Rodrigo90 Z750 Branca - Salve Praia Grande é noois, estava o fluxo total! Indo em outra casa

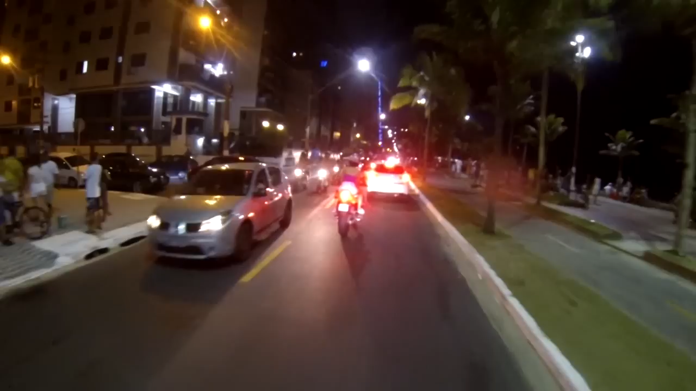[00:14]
estamos indo lá pra Pugiosca, lá pra onde meu mano, a mãe do mano Rodrigo Mora, e ele está lá também, Rodrigo Gordão lá da CBR1000, vocês já conhecem, quem não conhece, só vê os vídeos aí, a gente procura aí, Rodrigo 90 CBR1000, R. E nós estamos andando com um outro dele, e lá estavam as balsas, ó, estavam todos só, oi!
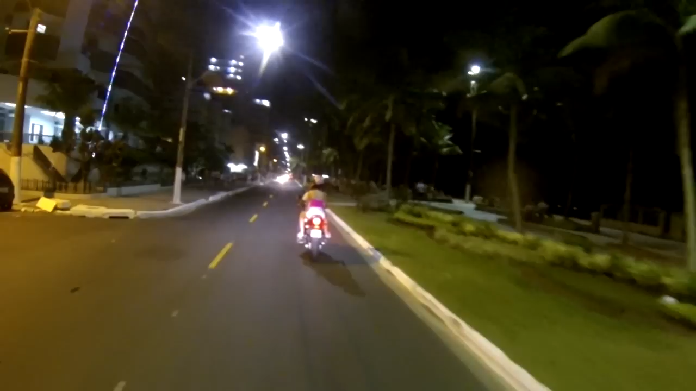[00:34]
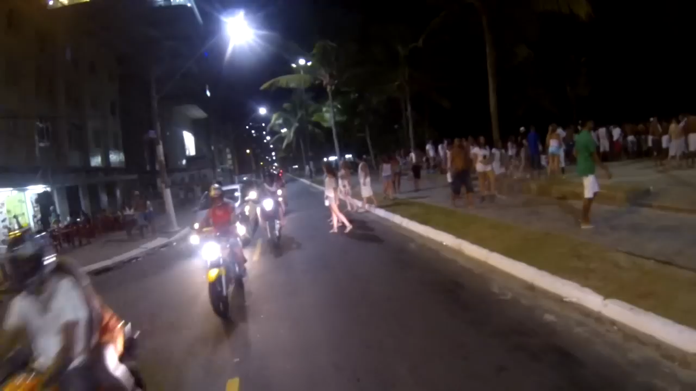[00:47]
Salve mano Andrezinho, Andrezinho 13, a Maria!
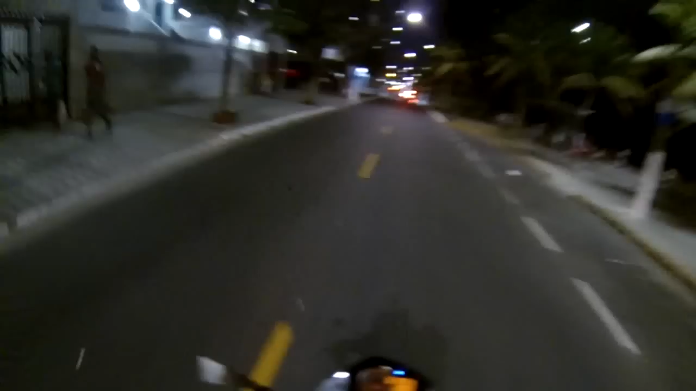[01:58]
Eita, calma! Ô, ô, ô, ô, ô, ô, ô, mocha de pedestres!
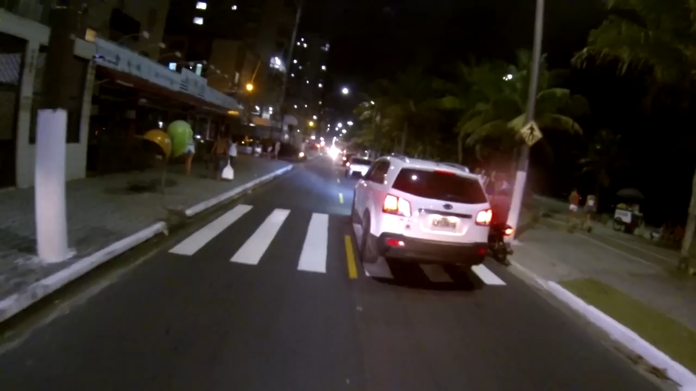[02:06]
Não! Tá bom, bom, bom, bom! Tá bom, bom! Tá bom! O que foi? Mudamos, vamos! Mudamos, vamos! O que foi? Oxê! Que cão é esse mano?